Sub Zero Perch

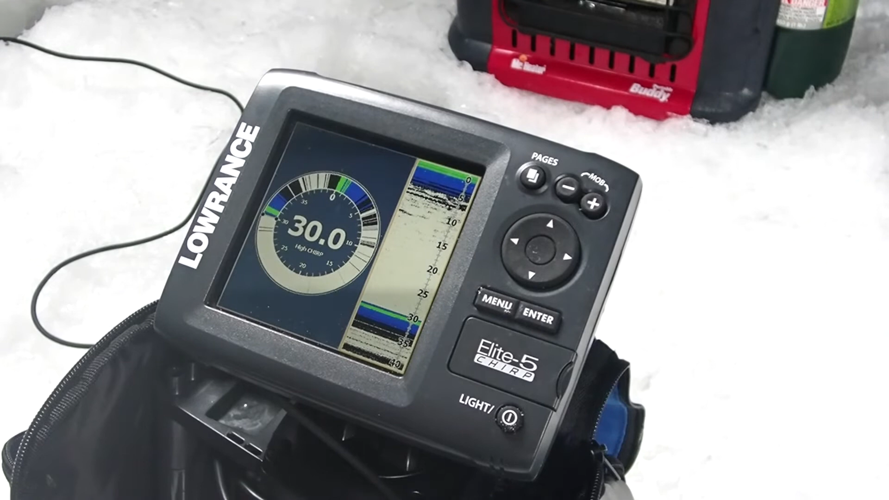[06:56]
I don't know if you guys can see it but there are... I am marking something on the bottom down there. It's right on the bottom. It would be that green mark you see there. That is fish.
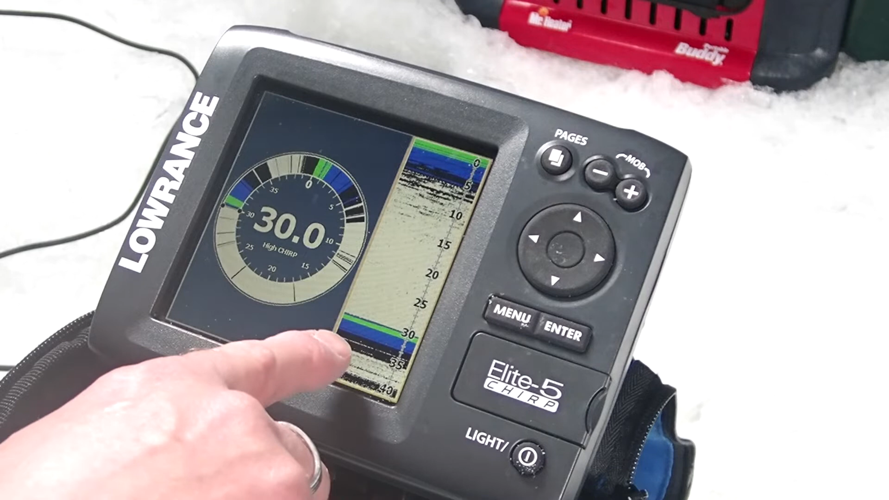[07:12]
And I can confirm it here with a thin little blue line on this side of the sonar. So I'm going to throw this down here. It's a gold cast master. I'm going to put a spike on each treble.
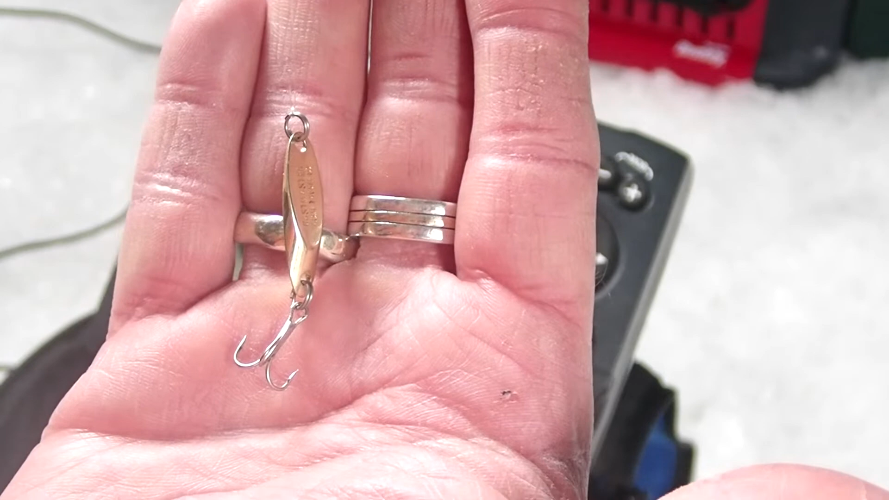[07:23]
So let's see what happens. That's my bait right here.
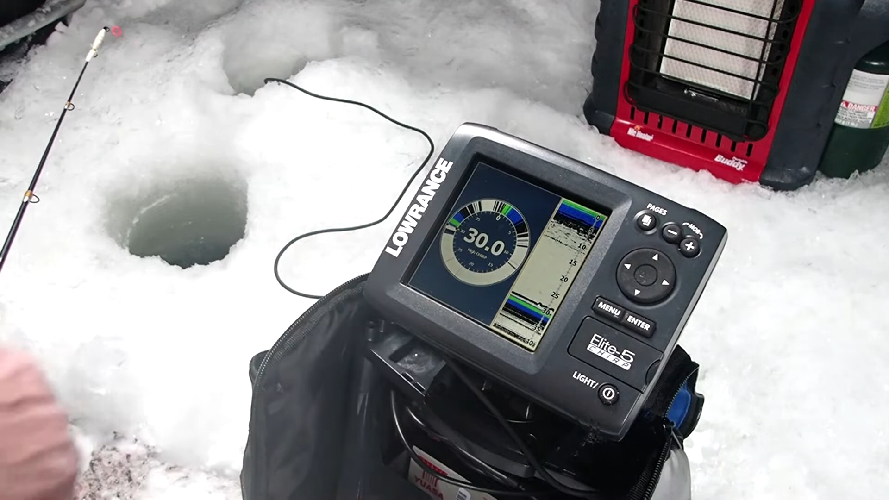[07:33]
And there is something on the bottom. I'm going to see if I can entice them.
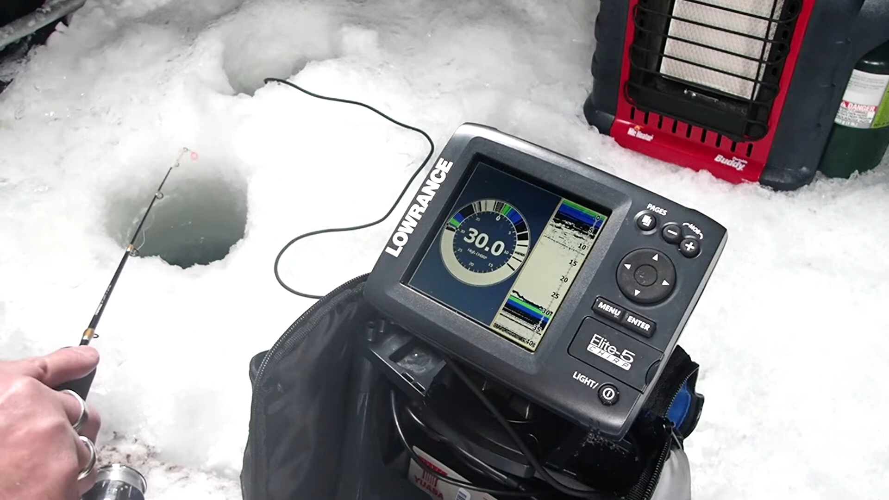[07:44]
See if I can't get them to come on up off the bottom. I've got fish down there. I just missed one.
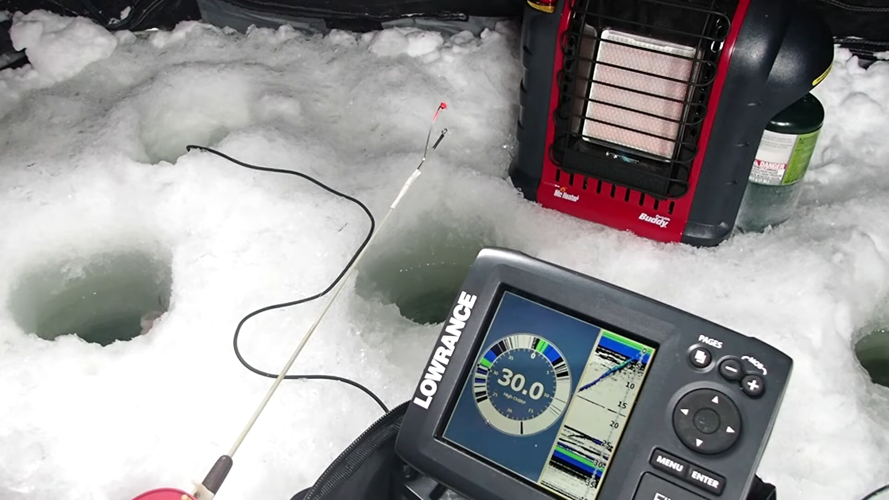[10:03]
Yeah. I don't feel that good. I haven't caught a perch for a while. I don't look that bad. He's alright for Lake Monona. Alright. Damn. Some more action down there.
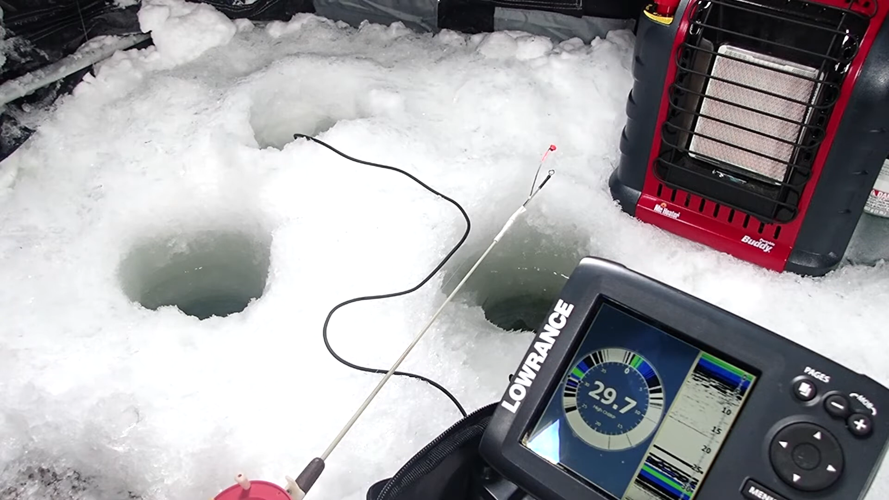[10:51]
They're picky. They're coming after it. They're having commitment issues.
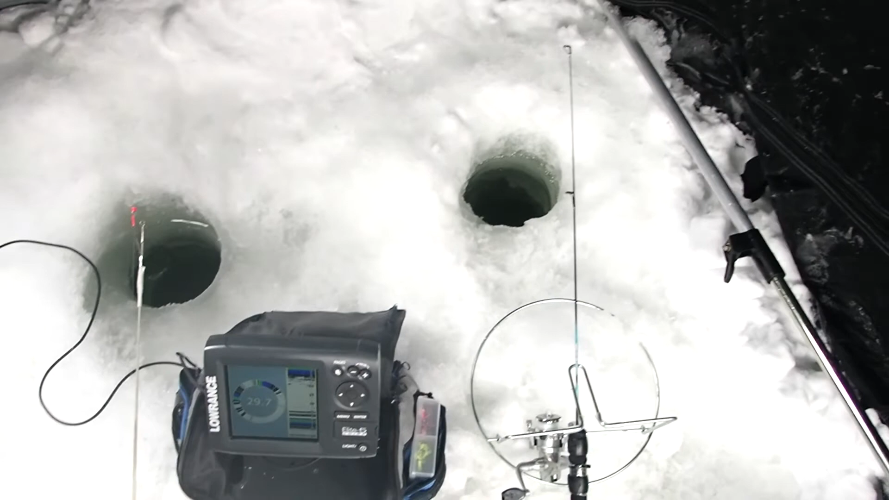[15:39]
I've got the old flasher going. The Lowrance. I've just got a tungsten jig on the middle one. They've shown no interest in that.
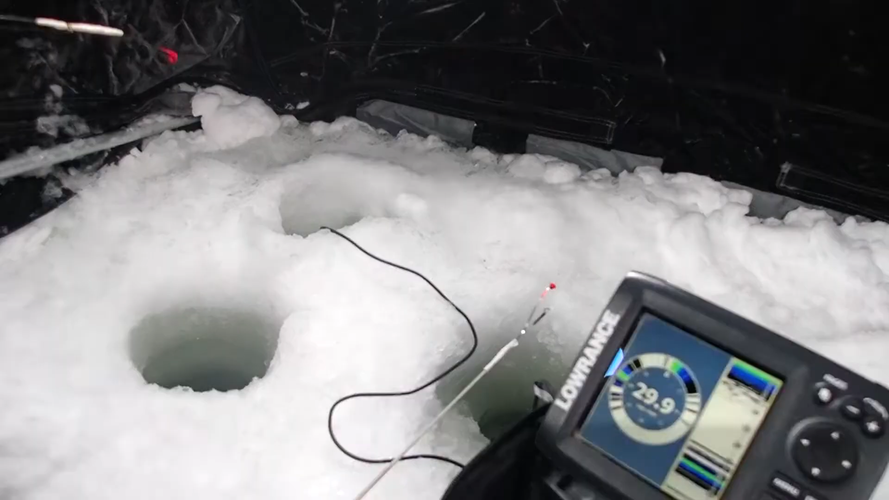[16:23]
Come on, baby. Come on, baby. Come on, baby. Come on, come on. Keep coming up.